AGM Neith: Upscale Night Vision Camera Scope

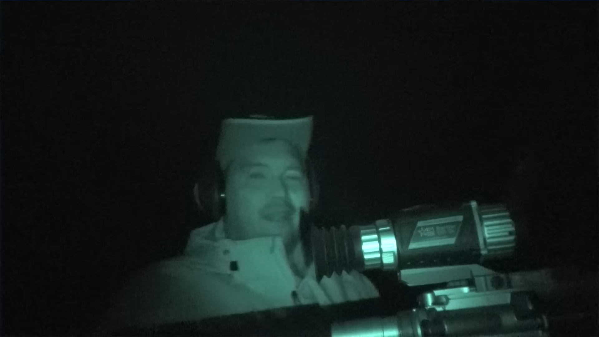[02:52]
it that's how i'm getting it so loaner unit here
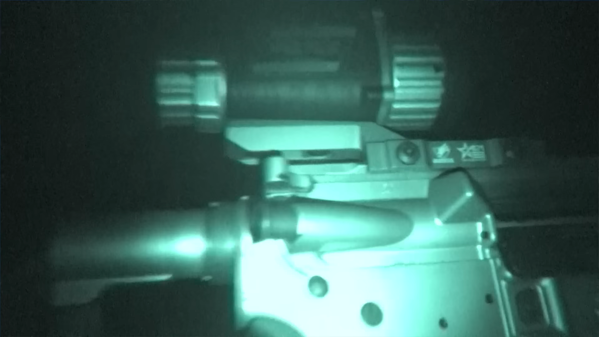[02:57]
the ninth ds32
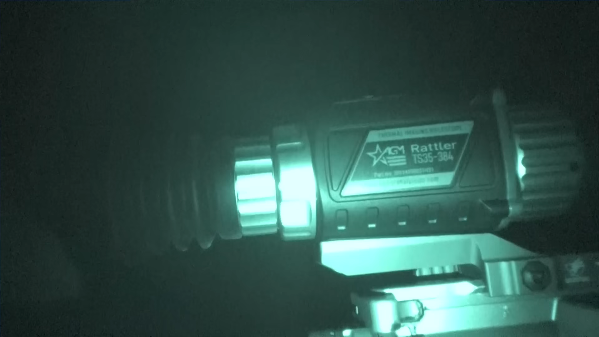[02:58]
we're not kidding it is a very capable high quality unit again agm global impresses me they're not the only game in town
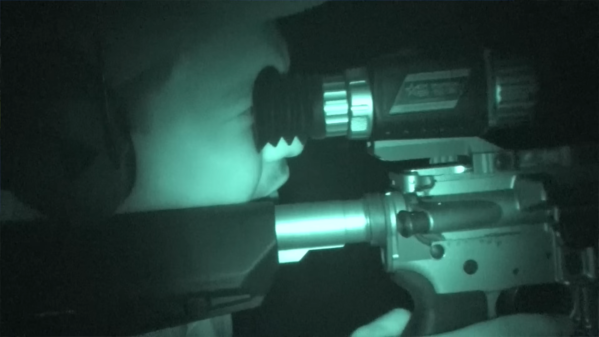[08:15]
640 in resolution like i said in that review that being said this is a
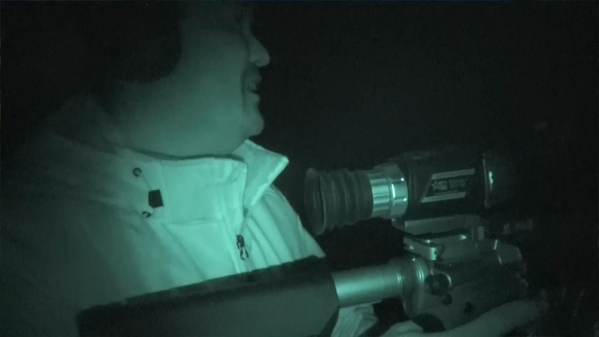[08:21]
very capable unit
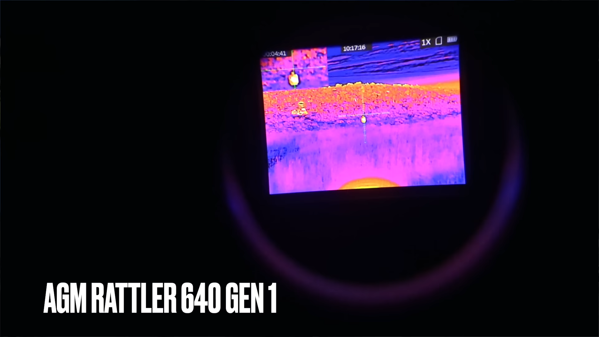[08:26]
i've reviewed so far now it's not magical it has some really good capabilities although they're
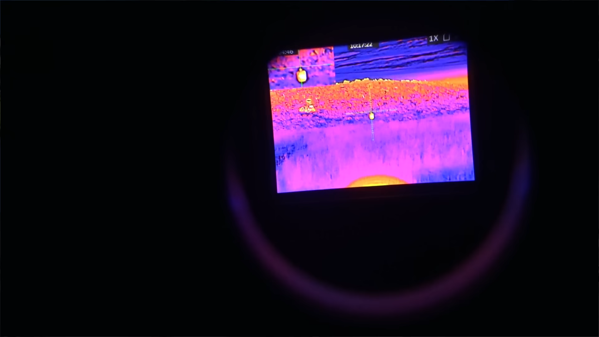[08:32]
not thermal okay but it's cost effective
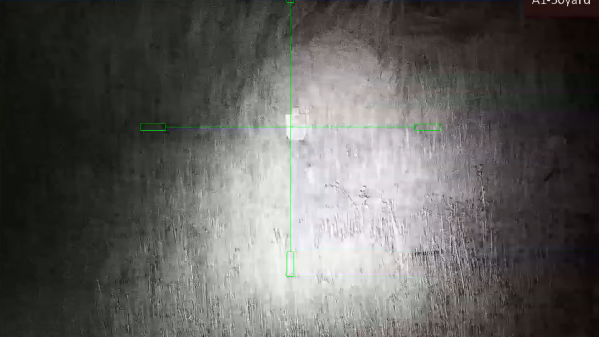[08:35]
it's ipx 67 water resistance we've tested it in day we tested
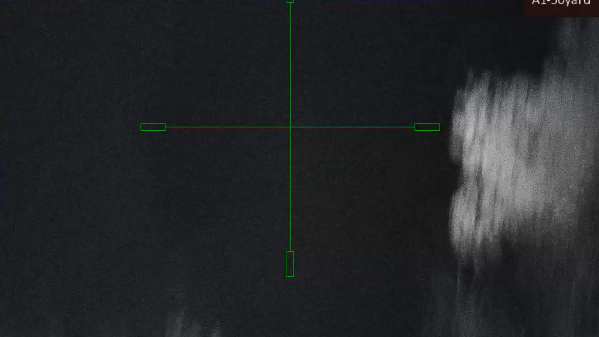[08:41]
it night
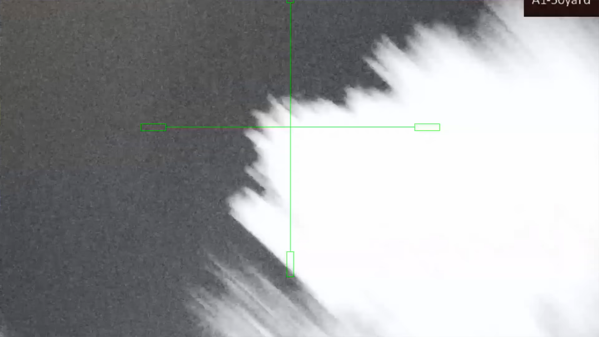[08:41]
we're planning to test it in the
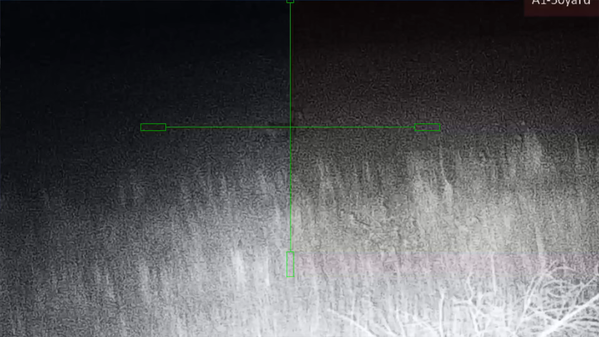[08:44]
night club so yeah off the gun just handheld yeah and we'll just see if the it's a camcorder yeah to see if the nd
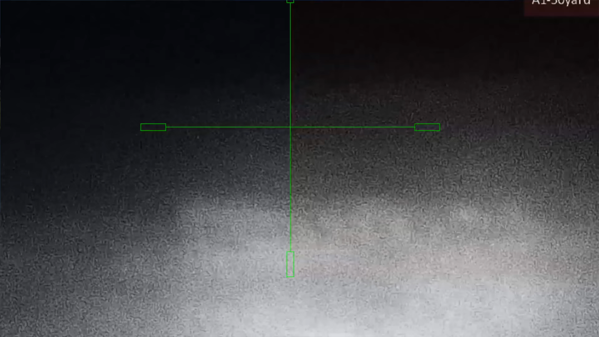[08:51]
mode works yeah nd nipple detection did you catch that nip detect we'll see if that works patented by the way philosophy of use pest control without rule of law perimeter defense uh
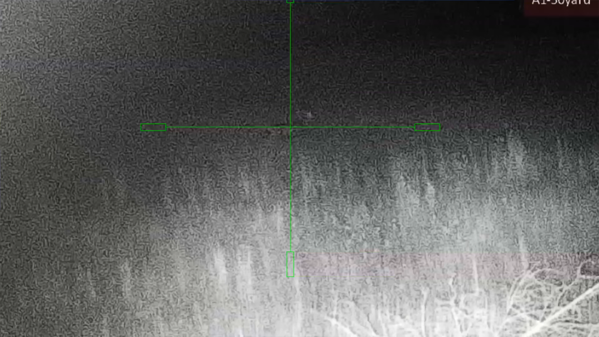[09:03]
fun just mounting it on a 22 and shooting at night is very entertaining true you will like uh impress your group like if you're out on a family function you go hey guys
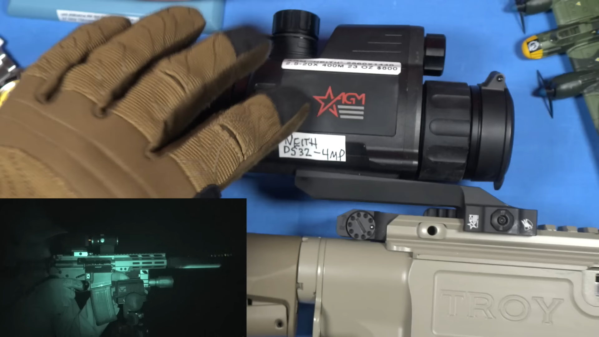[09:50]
the price of this unit this unit's actually very cost effective for the quality you're getting uh these work and i will say they work you can mount it
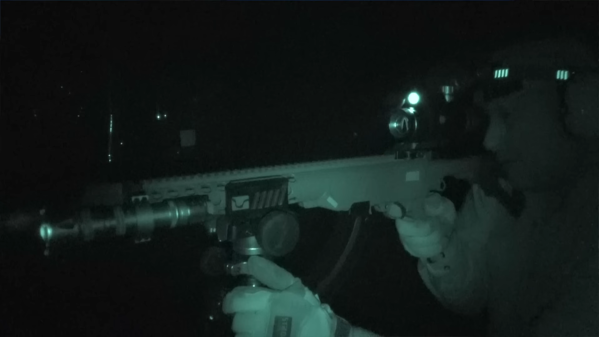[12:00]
there's a neath that's pretty much it okay so philosophy of use will be the standard let's talk i guess kind of briefly because guys eyes glaze over when i get into the the capabilities and stuff unless
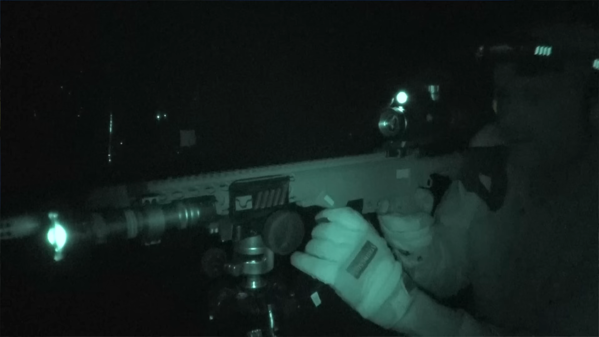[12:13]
you own the unit you probably won't remember you dialed into the video to know hey is this thing worth buying so i'm trying to deliver that to you here we go i'm going to dig into the features i'm going to tell you why it's a way better unit than probably a lot of other night vision camera systems okay number one it uses an 18650 non-proprietary battery right here dudes man i cranked that tight did you crank that on
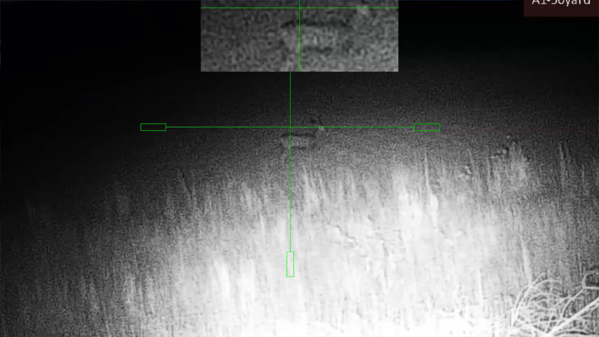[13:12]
capability i do wish it had an sd card how about you with a waterproof slot i think it would just be easier one reason they're not doing it is because like everybody else they're pushing